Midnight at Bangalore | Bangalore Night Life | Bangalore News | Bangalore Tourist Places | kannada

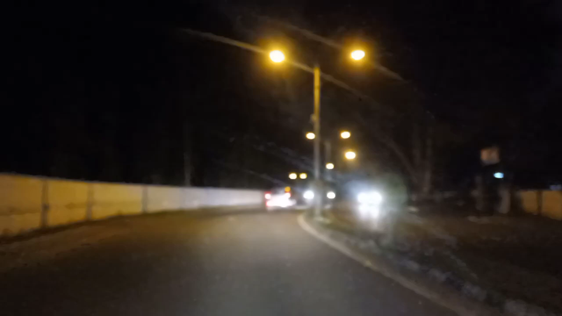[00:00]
hello guys welcome back to the one more exciting episode on mirror today we are in a night journey here at air force station jallali bangalore a bangalore has a many air force station one of them is a jallali air force station which is very popular in india itself okay so you can see a lot of buildings though it is a night you cannot identify many buildings but
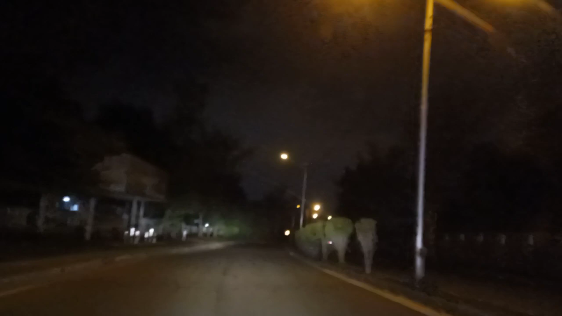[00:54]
air force station okay this is a time around somewhere around 11 o'clock one hour to midnight but yes but still the traffic is not that much in this area so otherwise if you come during the peak hours also you will find a lot of traffic here because this is almost a midnight people traveling from airport towards the city